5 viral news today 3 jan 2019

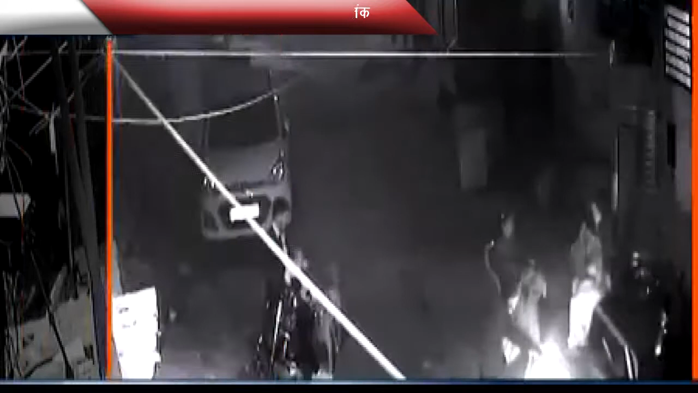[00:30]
का नाम जफर है जो काफी देर से बुजरुग महिला पर हमले की फिराक में था जानकारी के अनुसार अरोपी और उसका एक साथ ही स्कूटी से आये थे और उन्होंने स्कूटी को गली के किनारे खड़ा कर दिया था वही इस पूरी घटना में पुलिस ने मामला दर्श कर अपनी जाच शुरू कर दी है